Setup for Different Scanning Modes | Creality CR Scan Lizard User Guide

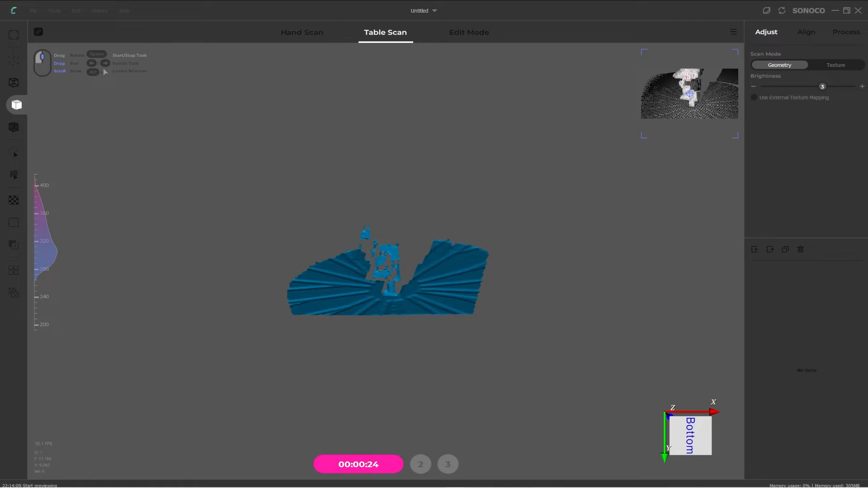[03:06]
It's more important that your target is centered as best as you can.
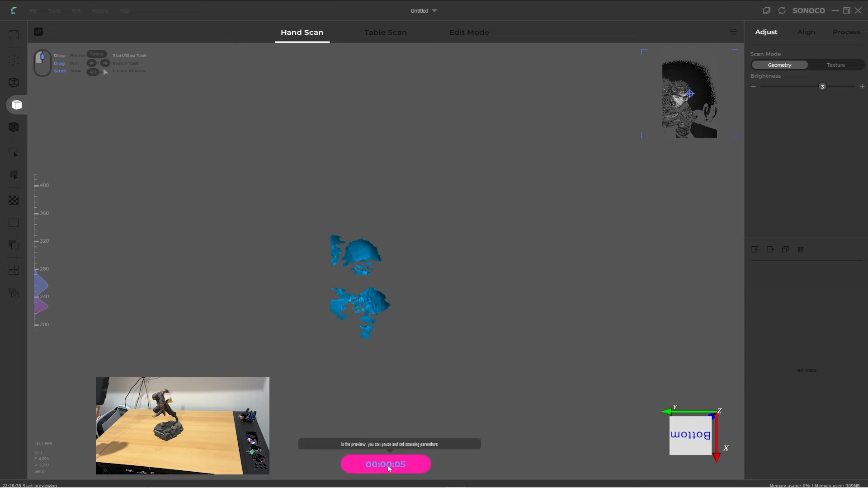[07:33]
At the end of the countdown period, it will begin scanning and collecting data. The full scanning process will be covered in another video.
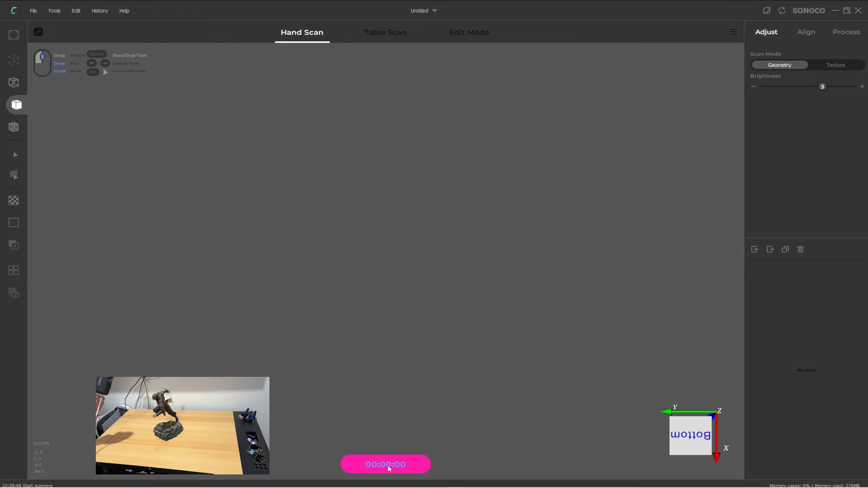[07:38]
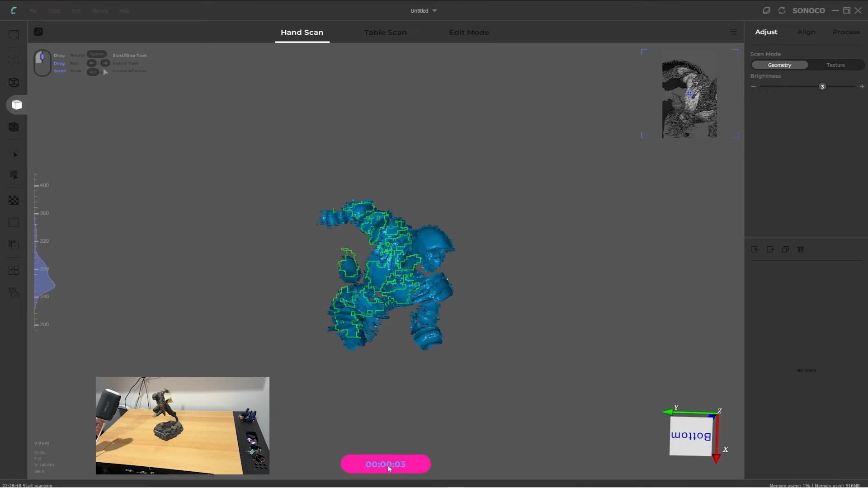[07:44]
As I said earlier, you can also use the turntable in conjunction with the handheld mode, if the target object is not too large.
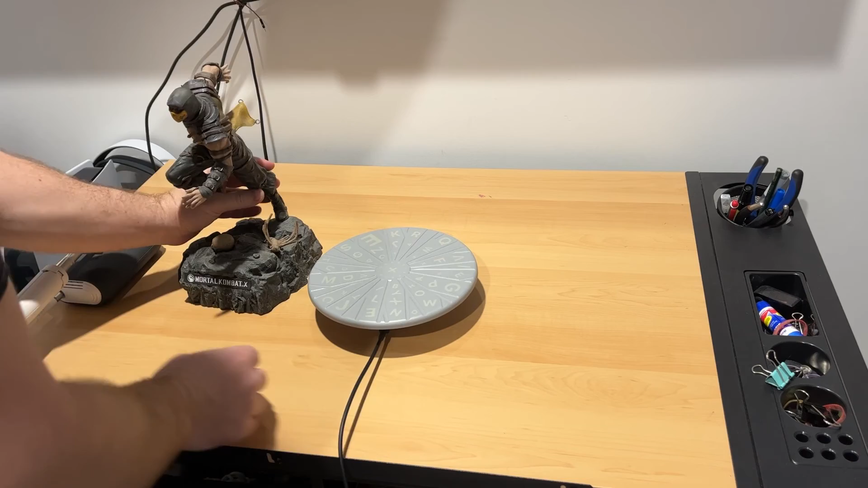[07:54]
This can really help get a good scan, as you can get into all the angles, while not having to move around the target yourself.
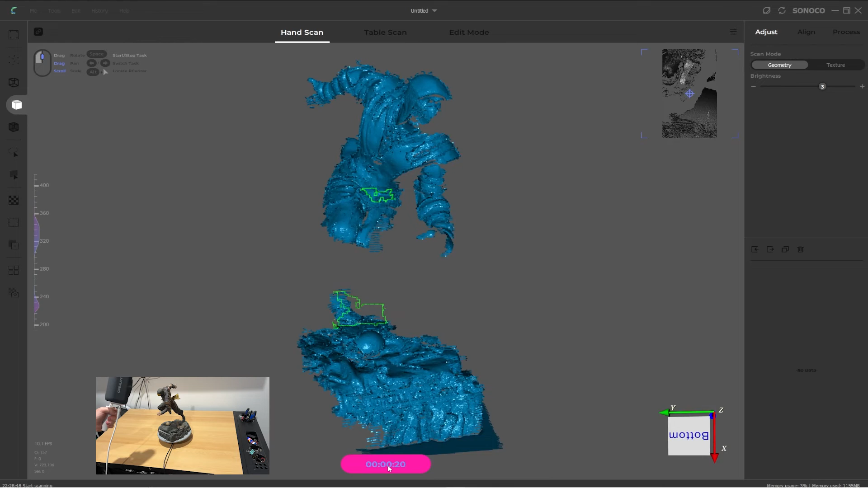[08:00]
As you can see, handheld mode is fairly easy to set up, so once you have everything connected and your target in position, you're pretty much ready to get into the scanning process.